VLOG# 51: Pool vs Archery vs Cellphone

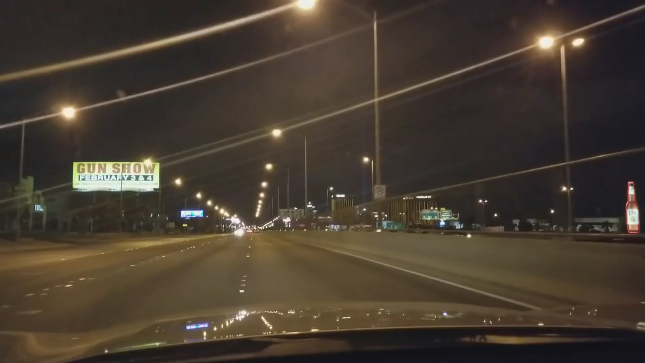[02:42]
Right next to where they're gonna be building the Raider Stadium. Right here.